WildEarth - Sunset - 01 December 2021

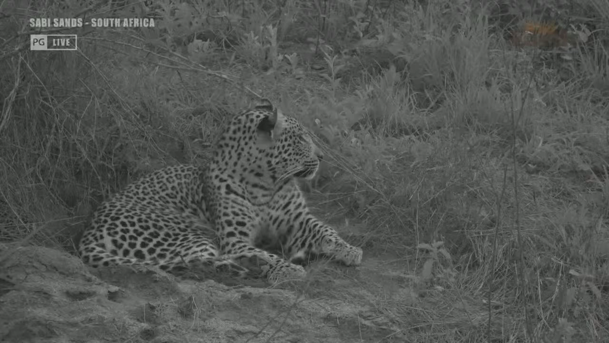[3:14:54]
Makes a big difference. Yeah. I'm glad he's not looking for any more puff adders.
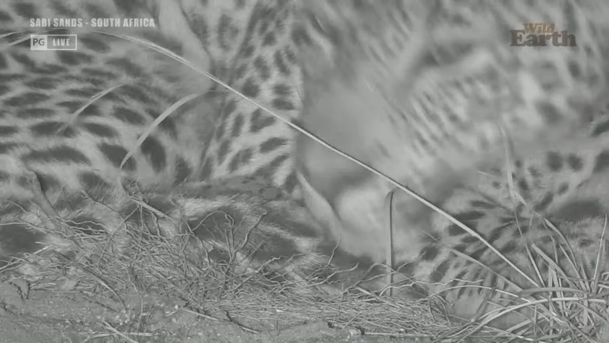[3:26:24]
I think I think they can based on in the area, but a lot of it will be simultaneous sort of smell and sight.
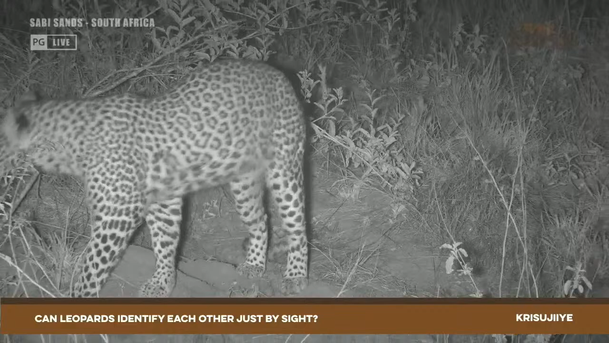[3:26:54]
So what's made him get up now?
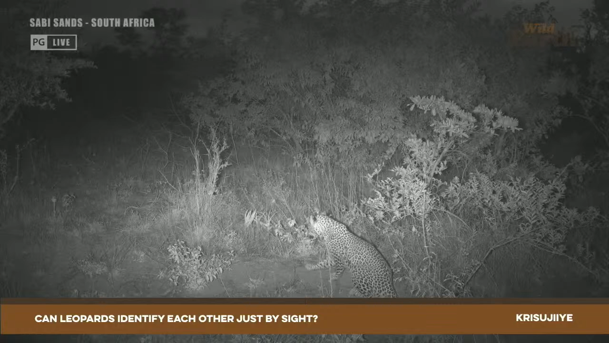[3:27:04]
I can hear this male impala rutting, chasing each other around in the direction he's looking. That's what seemed to get him up.
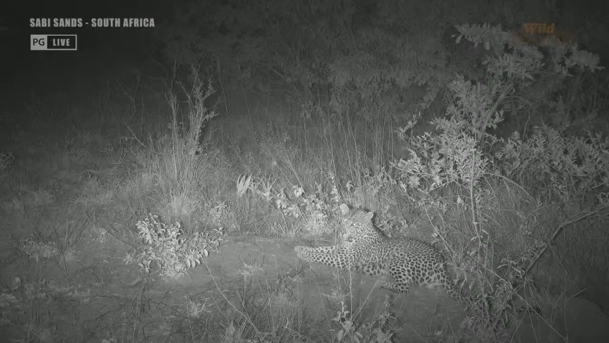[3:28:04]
Yeah, Yolanda, I think it will. You could see it's in a spot where he would be able to...
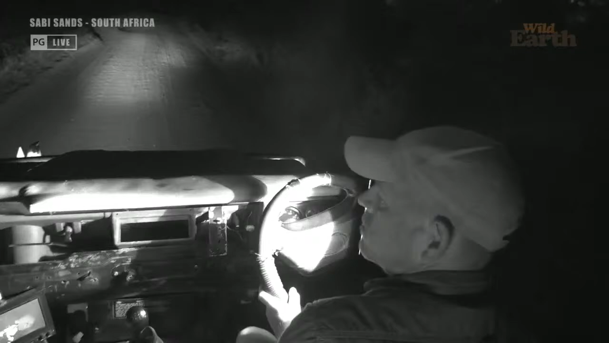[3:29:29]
All right, well, let's hope that leopard does go up. I'm just back in that area where Jonty had that leopard this morning on the Triple M boundary. Just checking if there's anything on that leopard, you know, never know. And according to what Jonty has explained, that the behavior was of such a nature that he thought there might have been another leopard in the area.
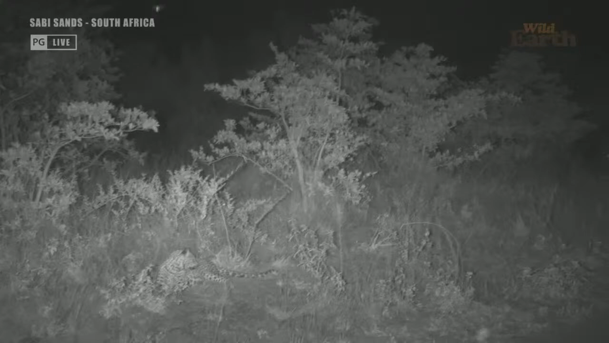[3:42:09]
It's one of these electric vehicles that's next to us, which is amazing because while he's moving, I can still hear sounds, which is pretty cool. Yeah, it looks cool, eh, John? You can see in the... What is going on here?
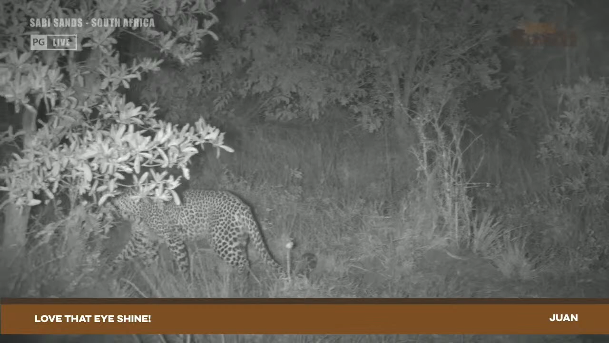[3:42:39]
I'm just gonna have a look with the... there it is. There's a hyena.
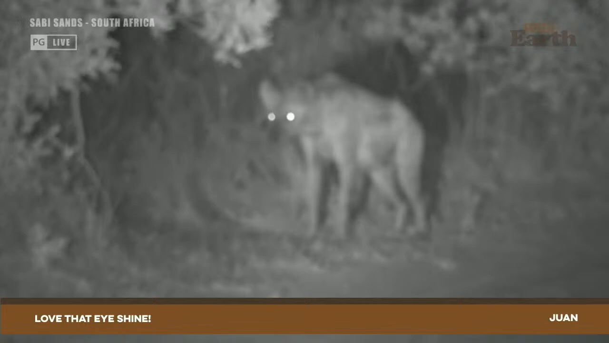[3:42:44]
Yeah, look at that eye shine.
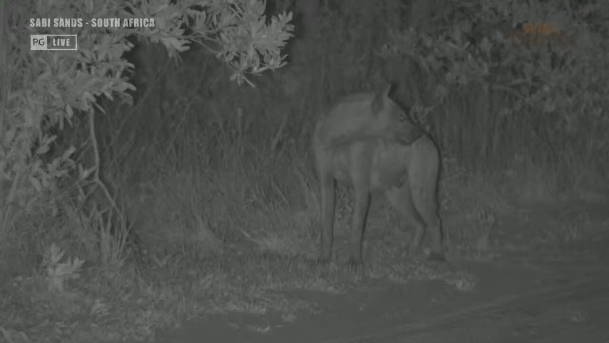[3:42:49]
Looks pretty sneaky Pete. Um, So Marip's deciding to move away from it. He's just laid down a little bit in front of us. So he might be, because of that wound on his side, he might be less reluctant to hang out and actually deal with the hyena.
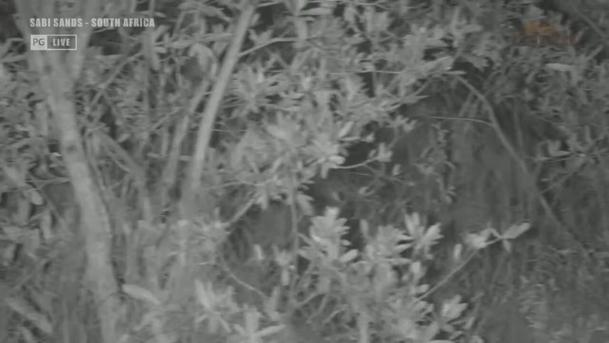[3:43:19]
There's its eye. Looks like it turned back, yeah. I'm just going to use... I don't want to shine on Mareeps, but he's still lying. I know where he is, yeah, at the base. See his head down there.
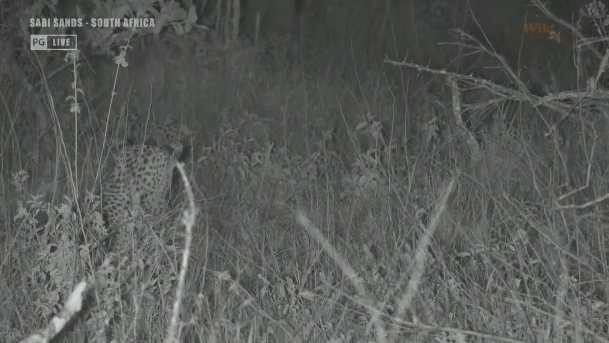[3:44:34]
I'm so glad we don't have the spotlight on because we'd be covered in insects now. I'm sure while Chris is searching for his chameleon, he's getting plagued by bugs. Lily, I think even as he is now, he might... Do you know, that hyena, there's no food around, and he's big enough that the hyena's not necessarily going to run in and try and kill him.
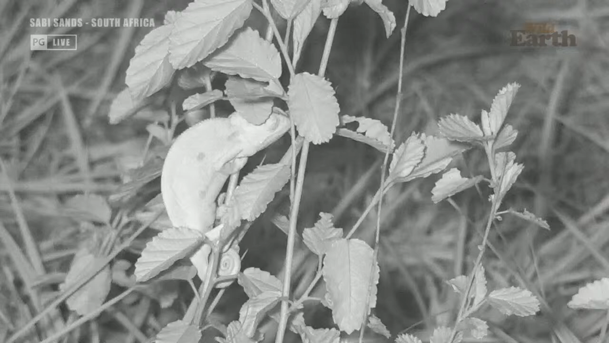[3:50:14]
Three weeks it's taken me to find this creature. I told you, I will find it. Gotcha. Can you see it?
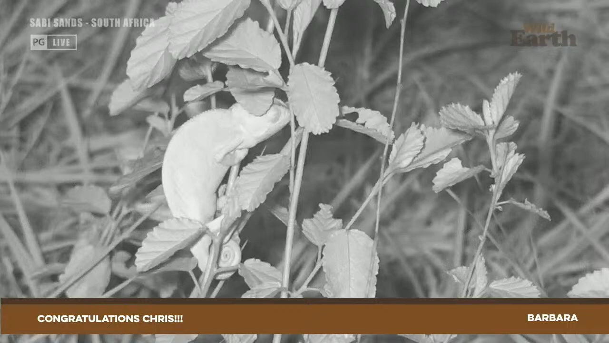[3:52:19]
You're probably going to see now, we're going to start seeing them around every corner now. Right, next challenge is to find one in daytime. How about that? Well, I'm going to cheat a little bit. I'm going to be totally honest with you. I'm going to GPS this. How about that?
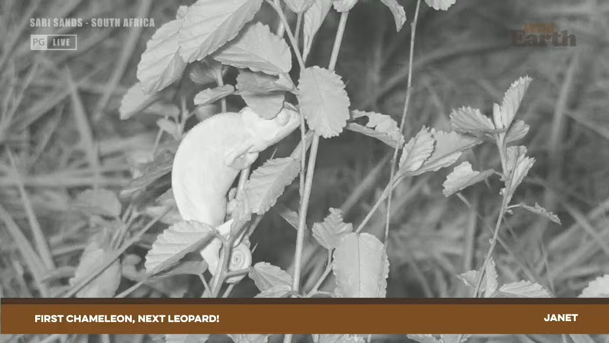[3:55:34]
We might need to postpone that until tomorrow. I'm just happy with my chameleon here. I'm sure everybody else is. You never know. Couple of minutes left. Maybe a leopard will still surprise us.